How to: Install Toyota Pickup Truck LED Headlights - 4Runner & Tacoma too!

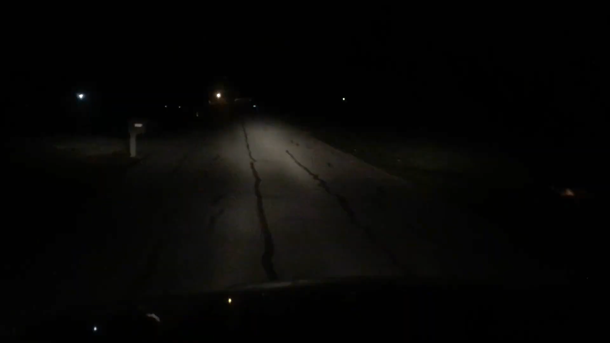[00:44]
So these are the low beams. Whoops. And these are the high beams. They spread the light out farther ahead, but there's not as much road lit up right in front of me. I used to think these were alright. Now neither high or low beam looks bright compared to my TSX.
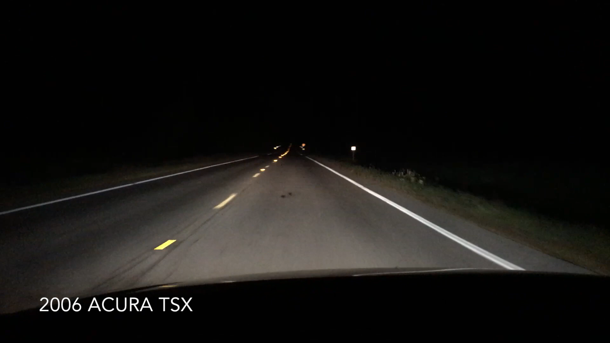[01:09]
I'm kind of spoiled because the TSX has excellent headlights, HID projectors.
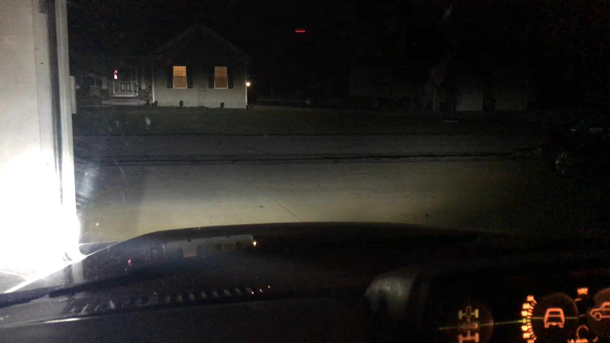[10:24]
Sorry neighbors. Those high beams are no joke. I'm back on the same dark road I used for the before test. And the difference is amazing. These have to be like five times brighter than the old headlights. There's the high beams. Now I'm back on low beams. I should have done this years ago.